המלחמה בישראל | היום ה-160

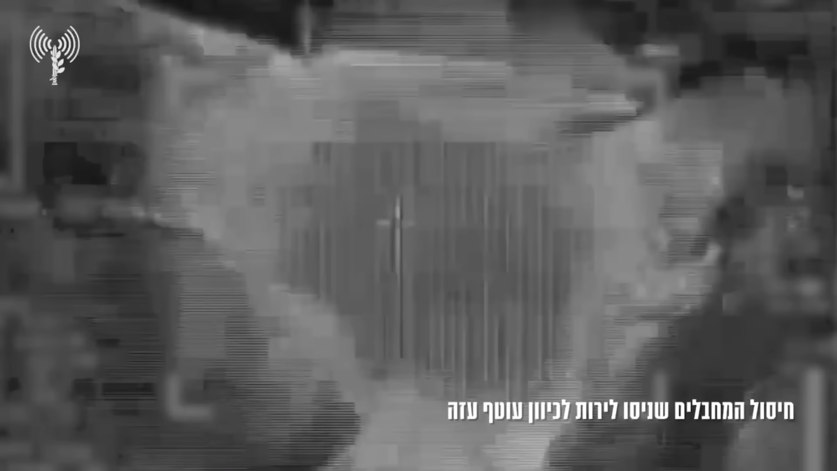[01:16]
מאותו מרחב חוסלה בתוך דקות אחדות מהאוויר ישראל מאפשר את העברת סיוע לצפון הרצועה
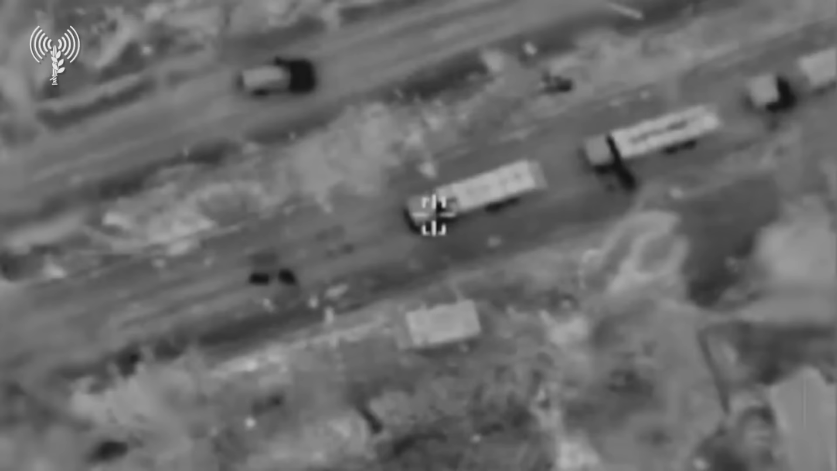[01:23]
דרך שטחה במקום דרך רפיח או קרם
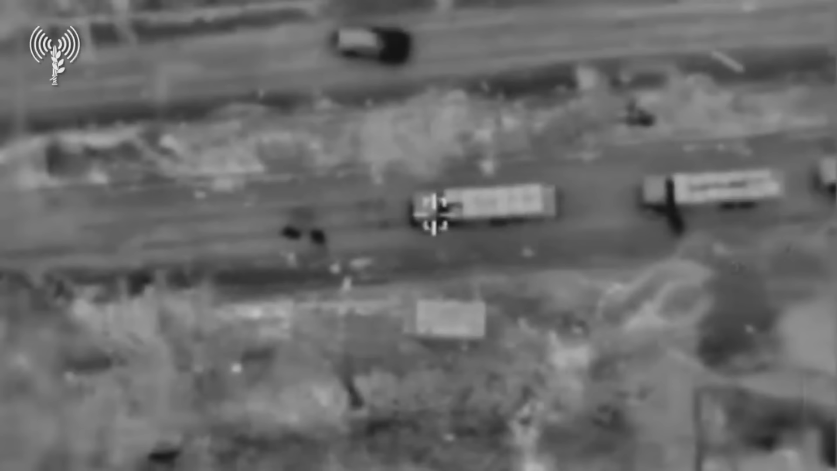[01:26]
שלום פורסם כי מספר מסעיות נכנסו למקום דרך פרצה בשם נקודה 96 לא ברור
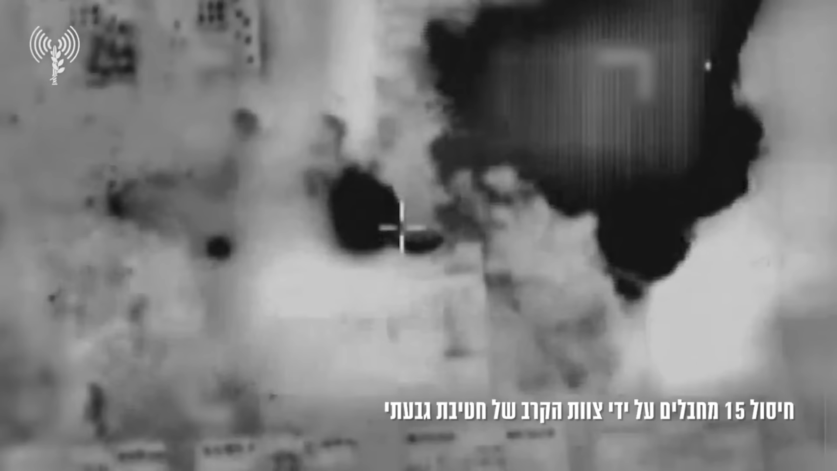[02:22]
תקיפה אווירית שחיסלה את כל 15 מחבלים השכונה עוד לא נכבשה ותוארה במלואה בעיר
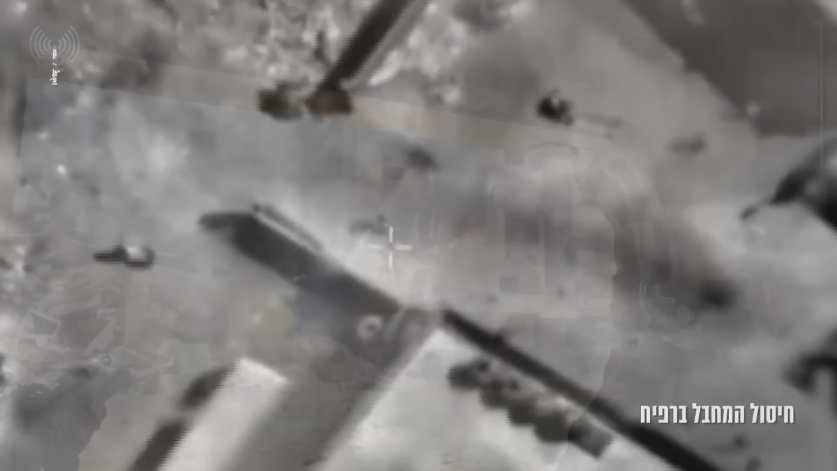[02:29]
רפיח חוסל מהאוויר מחבל אשר הופקד על מחלקת המבצעים
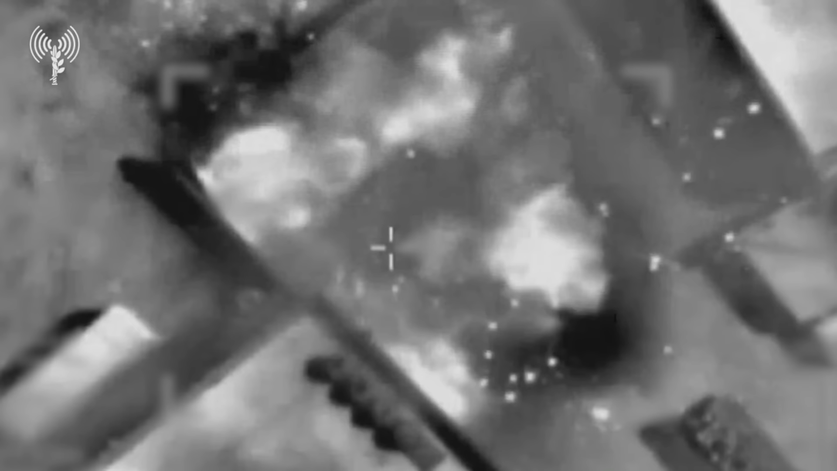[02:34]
של מרחב רפיח הוא היה אחראי על המערך המבצעי והמודעיני באותו מרחב וסיכולו הממוקד אמור